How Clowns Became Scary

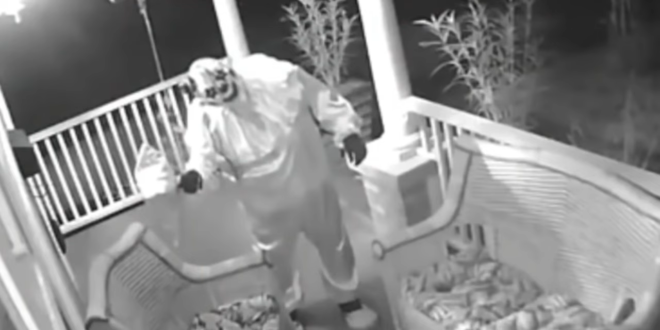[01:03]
porches in the middle of the night to menacingly stare into security cameras.